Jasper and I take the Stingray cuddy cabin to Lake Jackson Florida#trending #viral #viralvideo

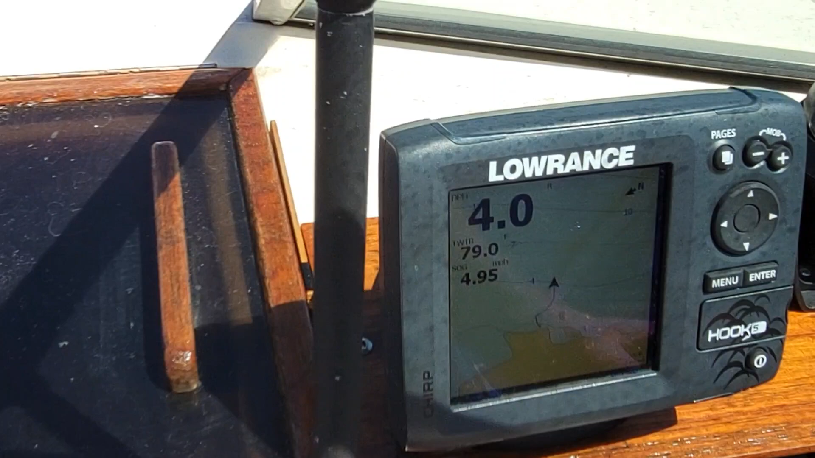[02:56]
On screen: speed 4.95 mph
But, as we've seen, if you watched other videos, like my Manasota Key at the boat ramp, this thing was off.
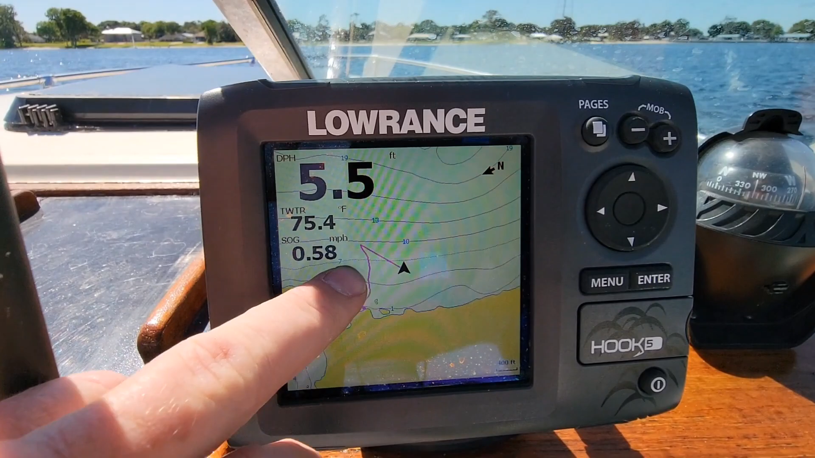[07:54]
On screen: depth 5.5 ft, water 75.4°F, speed 0.58 mph
We're in 4-7 range now, which is showing 5-5. So, hopefully these charts are pretty accurate.
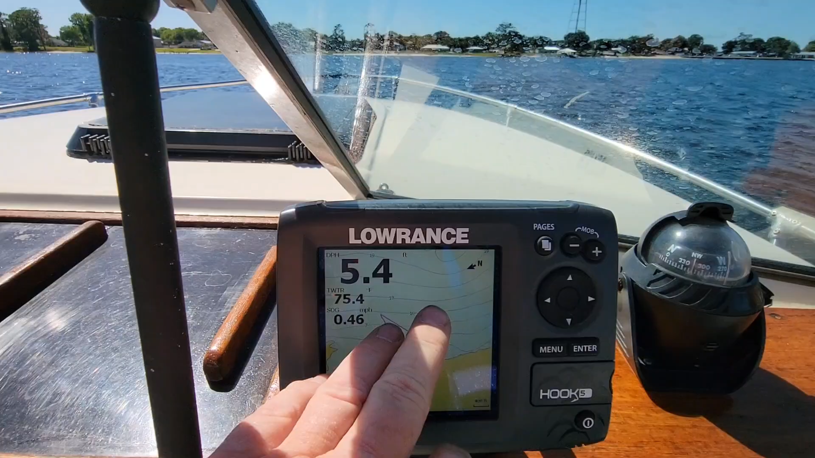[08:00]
And where we're heading out, we're going to be in the 7-10, up to 13 range.
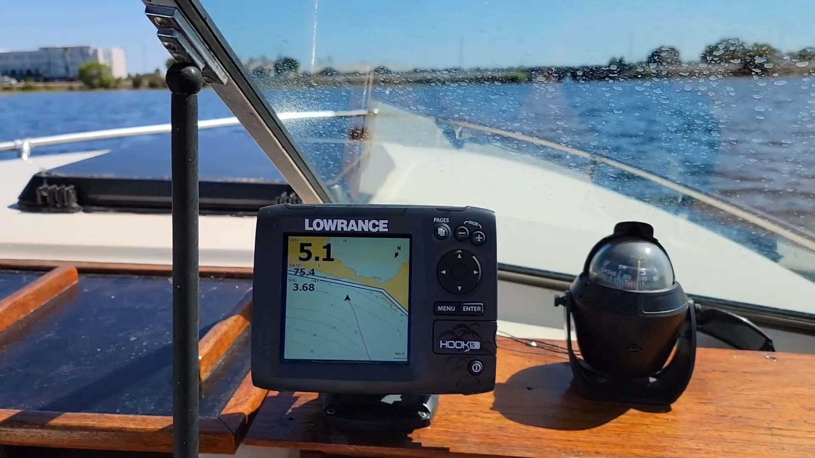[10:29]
This is the little area I was talking about. And now it's gotten kind of wandering. Because it's a little shallow over this way.
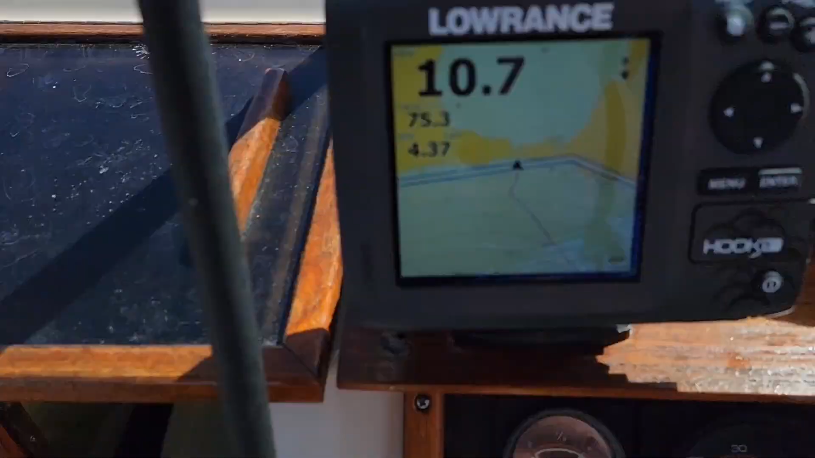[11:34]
Oh, that's like a little dip on the line.
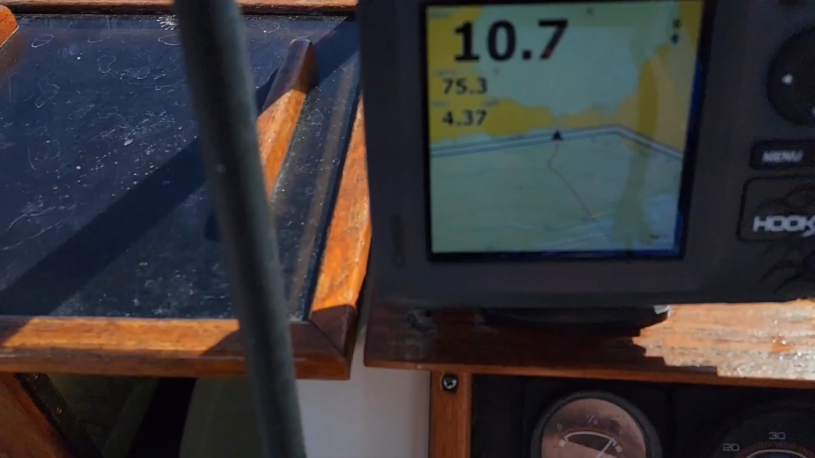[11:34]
Oh no. Screen though. Let's see what happens now.
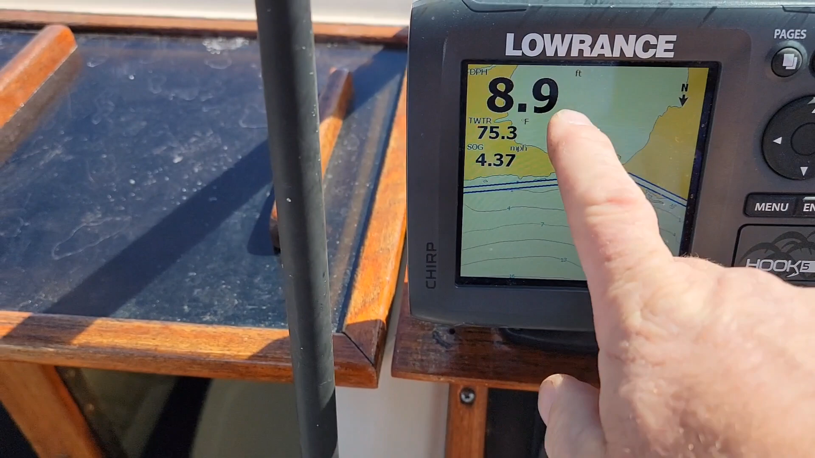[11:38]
On screen: depth 8.9 ft, water 75.3°F, speed 4.37 mph
See we're going back. Probably going to get shallow again.
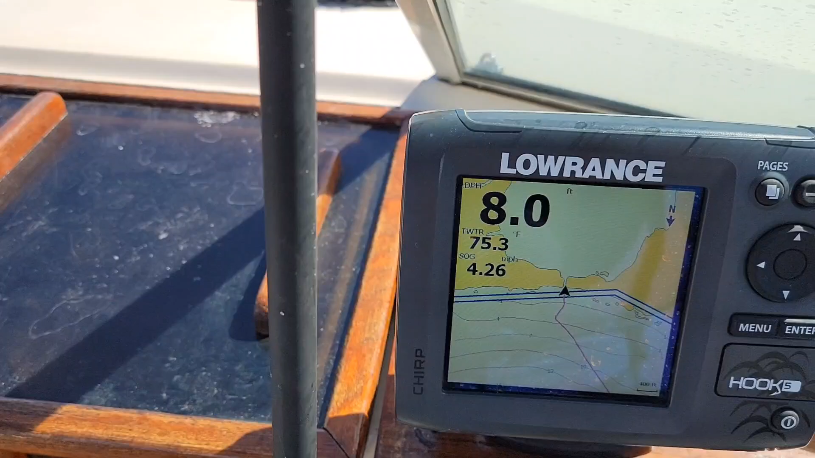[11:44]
On screen: depth 8.0 ft, water 75.3°F
Huh. I don't know what was up with that little trench steel.
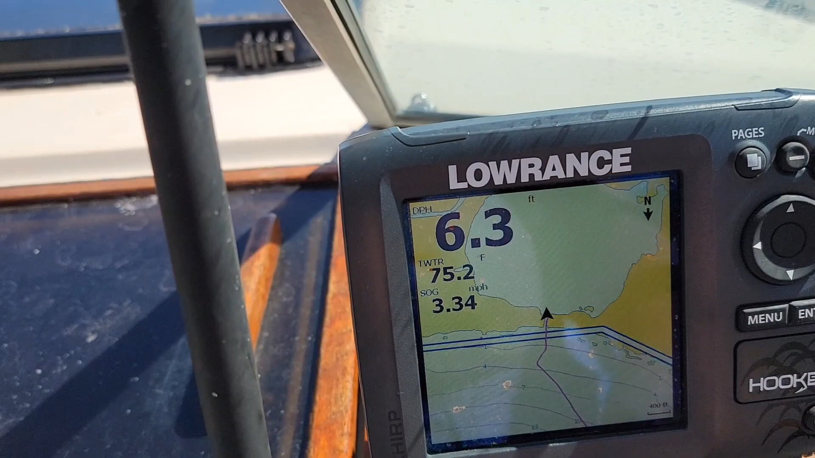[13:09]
On screen: depth 6.3 ft, water 75.2°F, speed 3.34 mph
Now, you can see on the screen here, we came out of this lake, Jackson, and we went under the bridge.
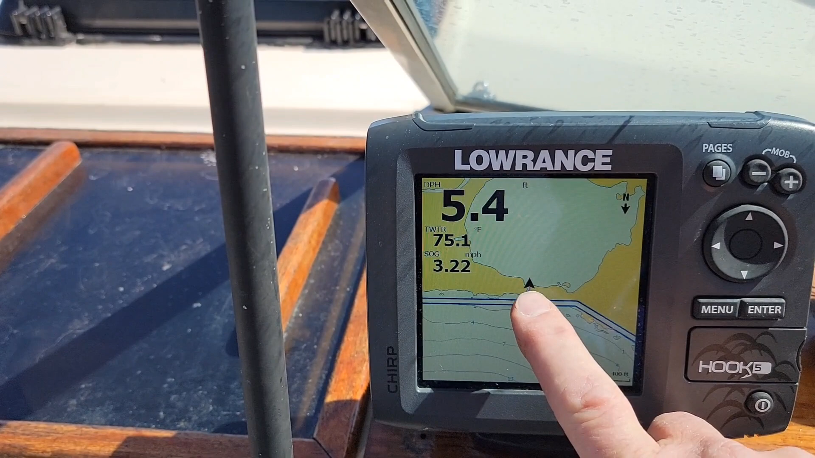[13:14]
On screen: depth 5.4 ft, water 75.1°F, speed 3.22 mph
Oh yeah. That was the bridges. Ah. So it's off a little. Something's up. Yeah.